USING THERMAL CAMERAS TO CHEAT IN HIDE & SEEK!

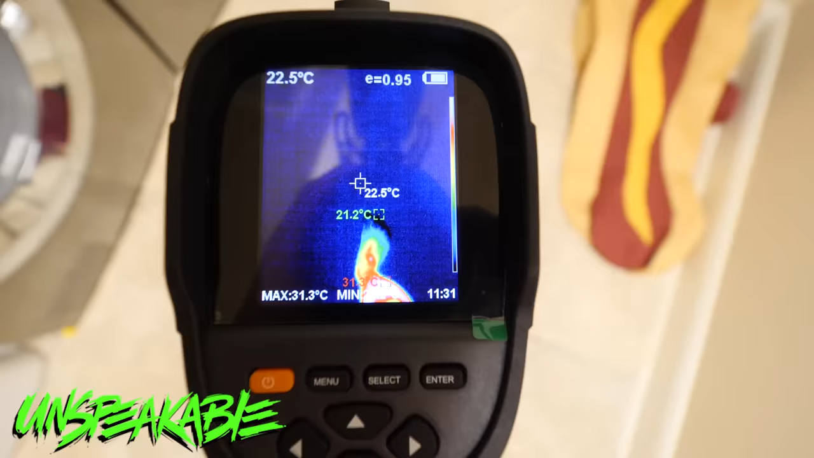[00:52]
On screen: spot 22.5°C, max 31.3°C
Basically, what it can do is I can see people's footprints.
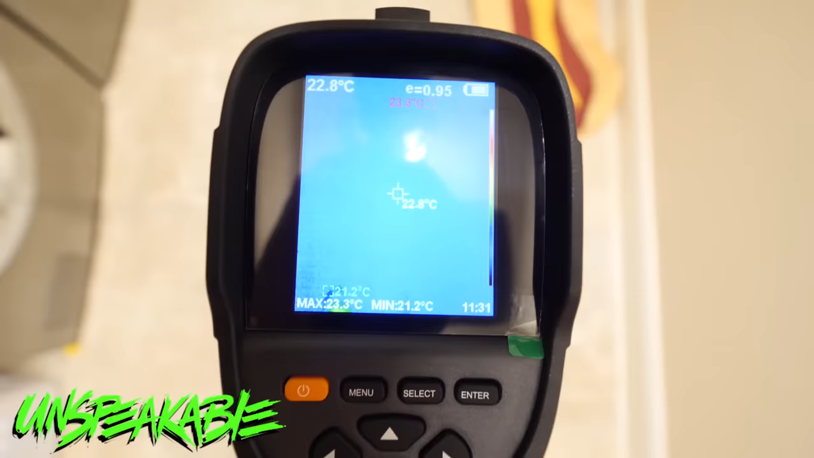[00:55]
On screen: spot 22.8°C, max 23.3°C, min 21.2°C
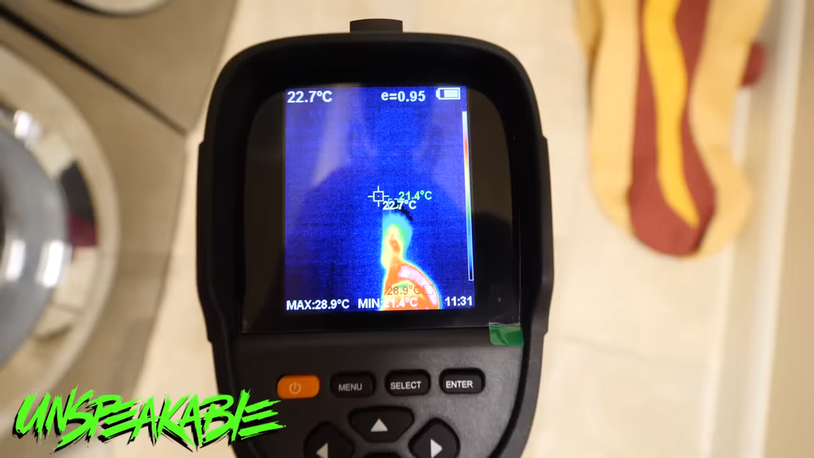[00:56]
On screen: max 28.9°C
Oh, yeah. Can you see me?
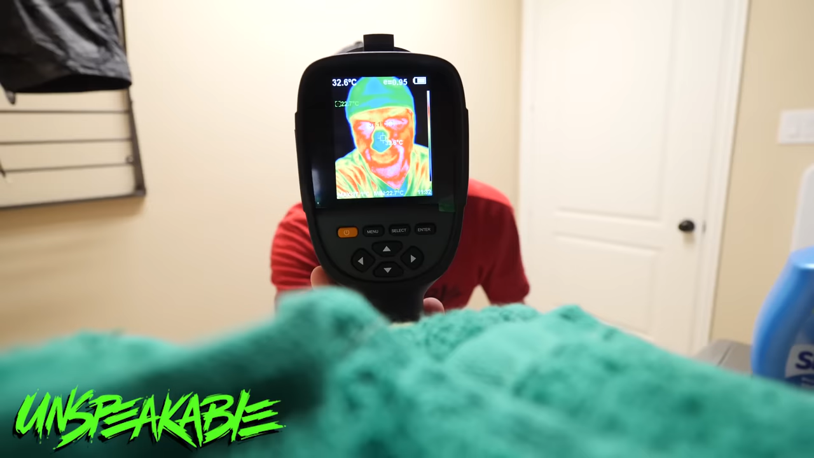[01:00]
On screen: spot 32.6°C
Hopefully this thing works well. I just bought this off eBay, so hopefully it's good.
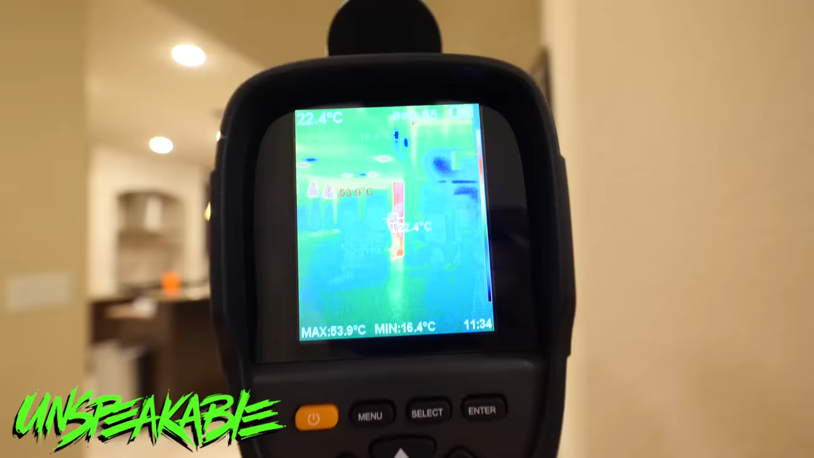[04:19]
On screen: max 53.9°C, min 16.4°C
No, you can't. Yeah, I can. No? I can definitely still see you.
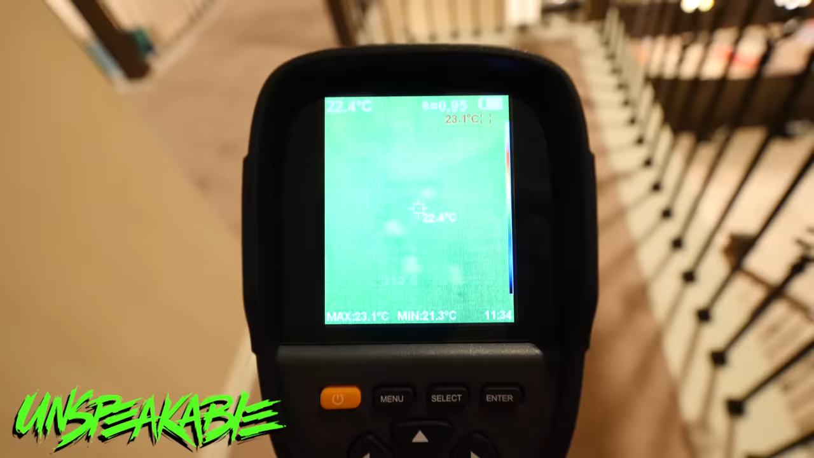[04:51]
On screen: spot 22.4°C, max 23.1°C, min 21.3°C
Ooh, look at this, guys. I don't know how well you can see it.
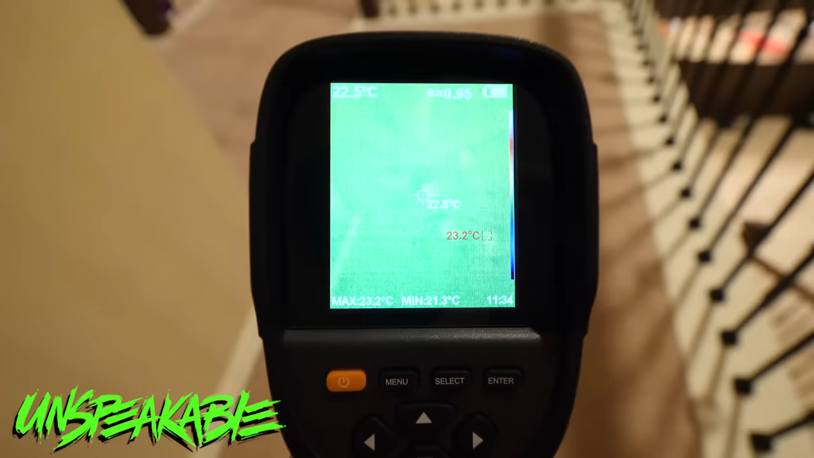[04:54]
On screen: max 23.2°C, min 21.3°C
We got some footprints right here. It's kind of hard to see it on the camera. I'm just gonna lay here and take a nap.
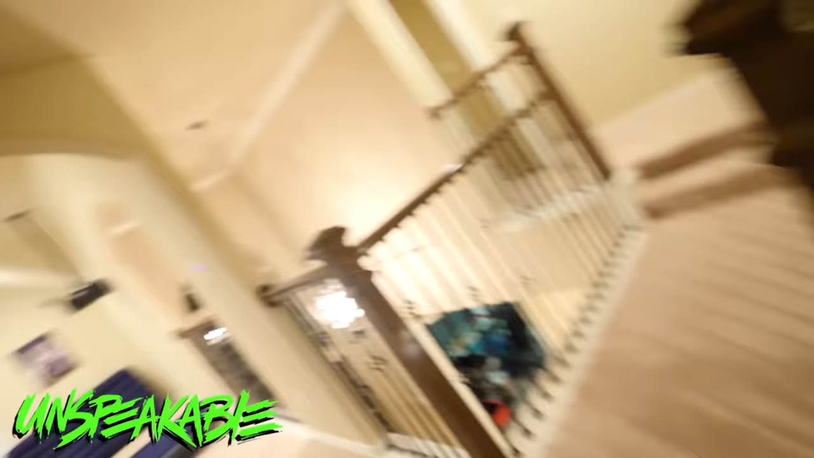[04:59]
There's a footprint right there. You see where it says 23 degrees Celsius?
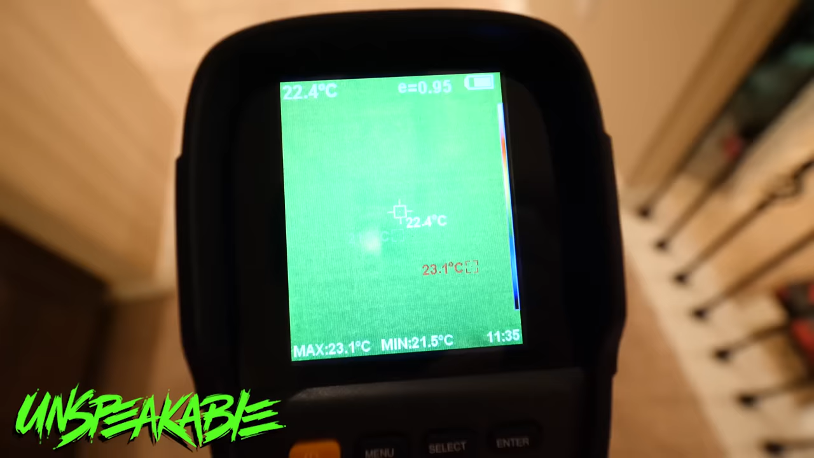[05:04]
On screen: spot 22.4°C, max 23.1°C, min 21.5°C
Those are footprints. Hello? Who do I have?
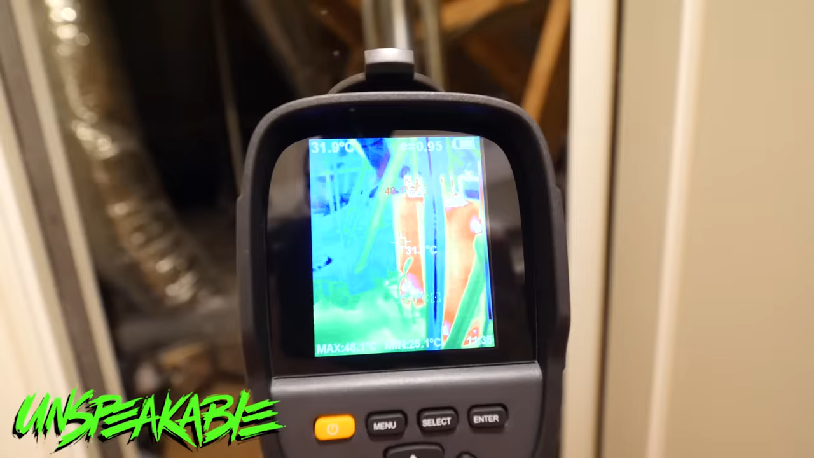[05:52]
We got some heat in here.
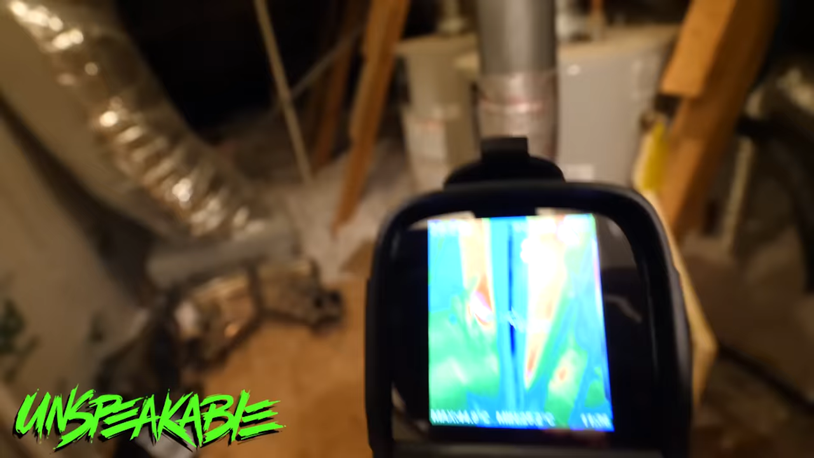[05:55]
I think it's just the water heaters because, you know, well, they are water heaters.
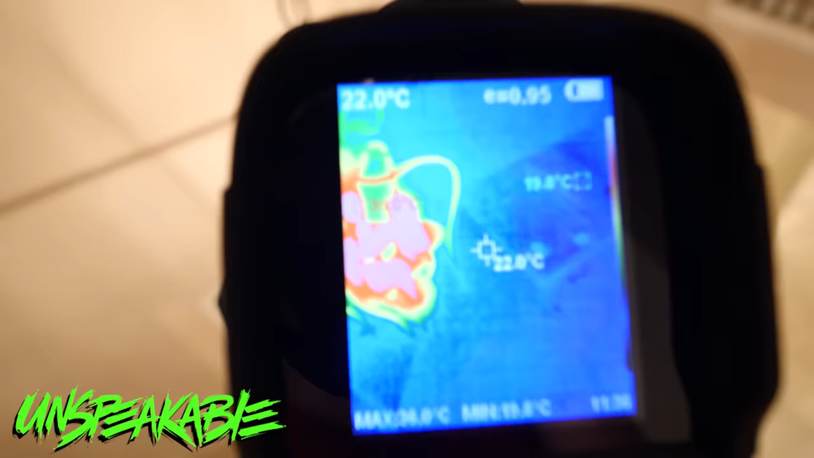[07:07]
On screen: spot 22.0°C
Well, there is some pretty warm light coming from this lamp.